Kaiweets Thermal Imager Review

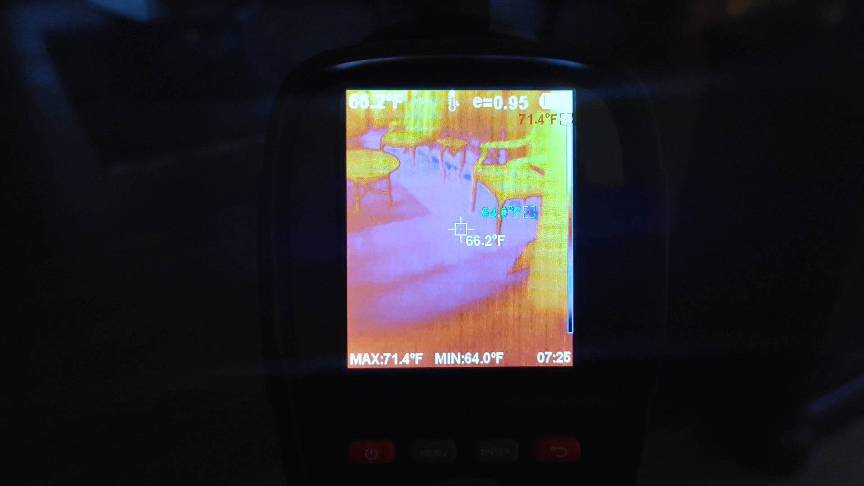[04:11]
On screen: spot 66.2°F, max 71.4°F, min 64.0°F
valid now from on my hand through my phone this thing keeps changing contrast but it's not doing that in real life okay
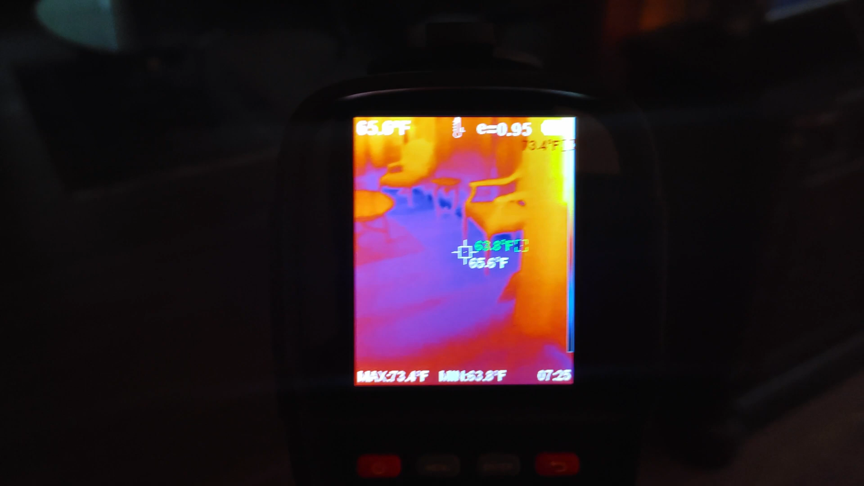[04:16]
so hopefully there you go that's how it really looks so anyway i wanted to show
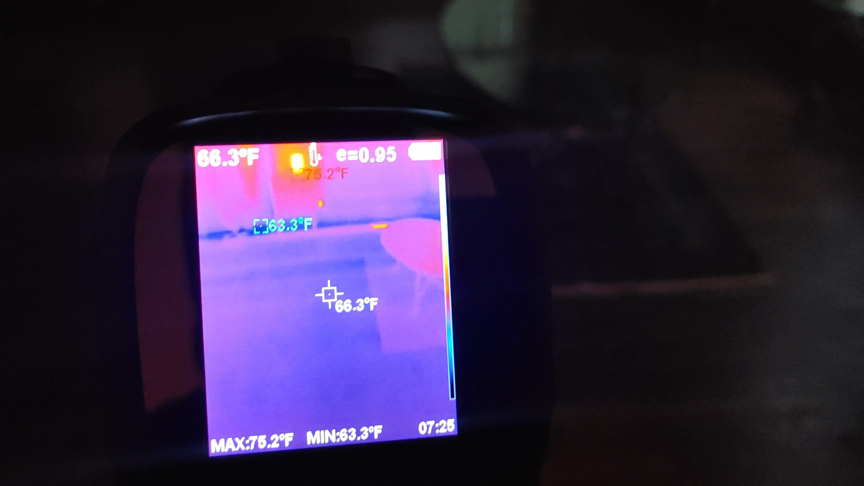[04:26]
On screen: spot 66.3°F, max 75.2°F, min 63.3°F
i wasn't able to really illustrate in the last video so first off
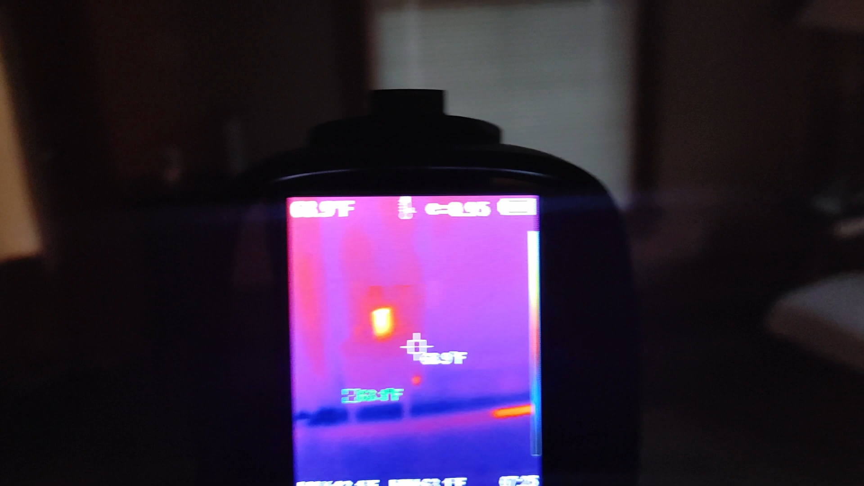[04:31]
i have shown you guys that if you point at the wall and this is a 100 year old house you can see the insulation behind the walls um
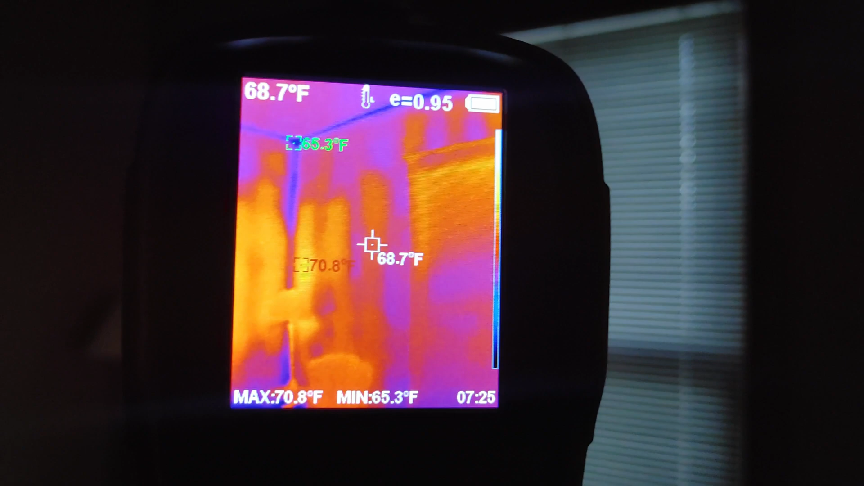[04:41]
On screen: spot 68.7°F, max 70.8°F, min 65.3°F
i did show that but one thing you can use these for is perfect i see those ads
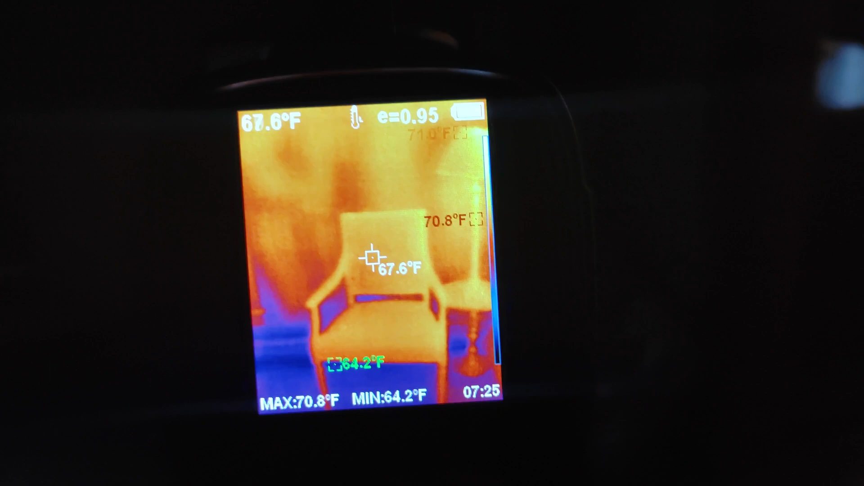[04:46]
On screen: spot 67.6°F, max 70.8°F, min 64.2°F
all the time the look inside your wall well this is all it is the thermal
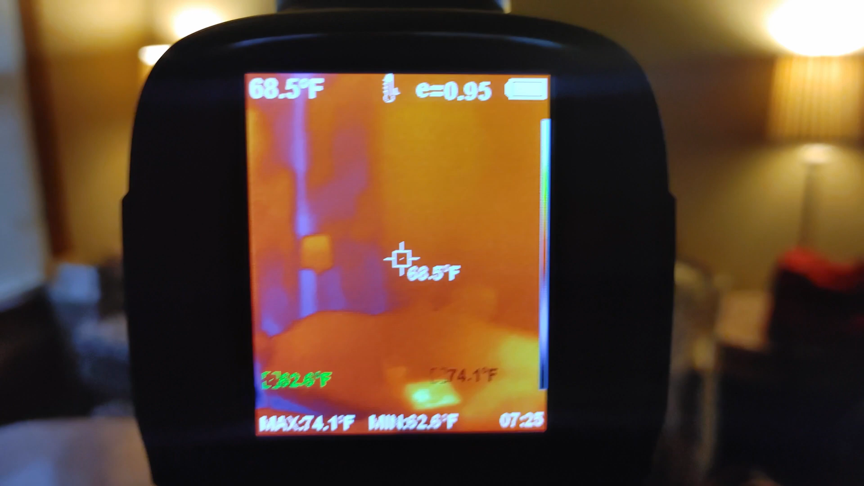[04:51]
On screen: spot 68.5°F, max 74.1°F
imager will help you do that now i have a tv
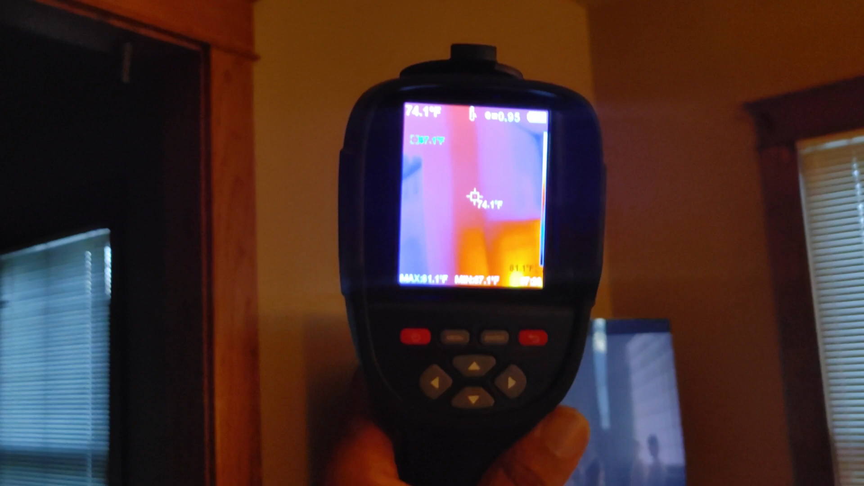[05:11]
look at what the heck is behind that wall is a heat duct i would have drilled right into that probably oh my gosh
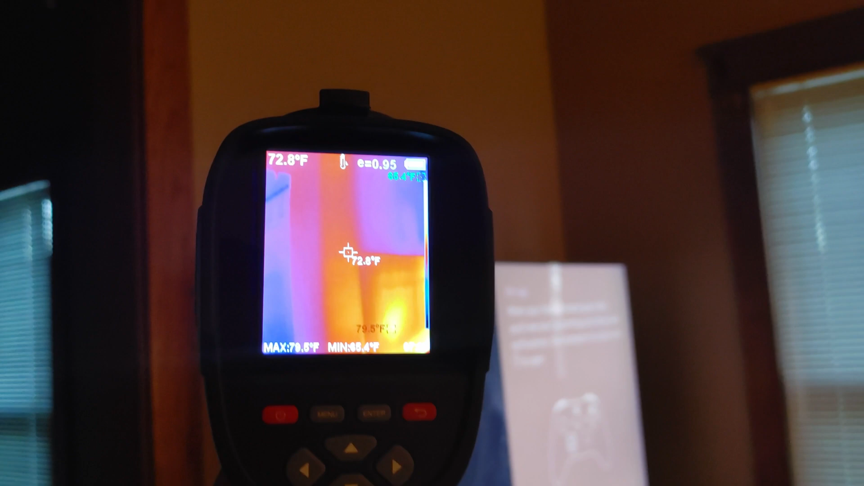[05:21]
On screen: spot 72.8°F, max 79.5°F
i would not have known and that was the thing it was hard to figure out what was where the studs
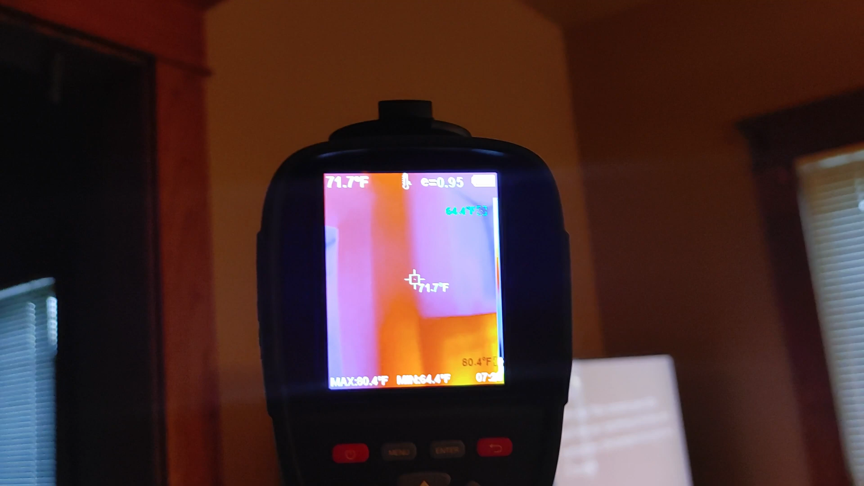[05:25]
On screen: spot 71.7°F
were on this wall because of the plaster but look at this i now see that i have
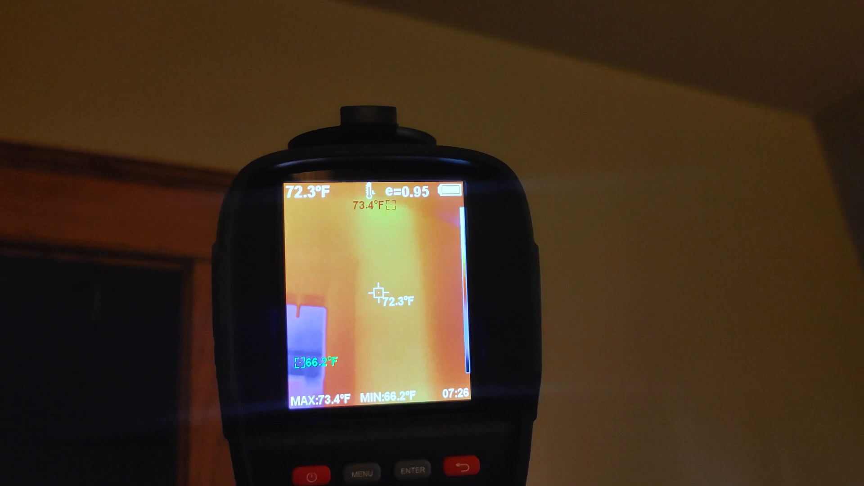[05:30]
On screen: spot 72.3°F, max 73.4°F, min 66.2°F
a heat duct right there and i might just leave the tv just